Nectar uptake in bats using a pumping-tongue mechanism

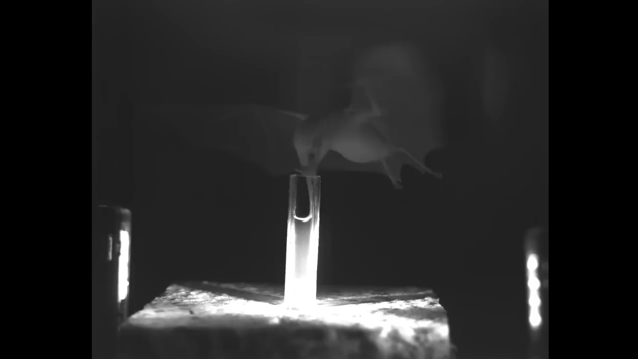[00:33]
The tongue stays there during the entire visit in contact with the fluid and then the bat flies away.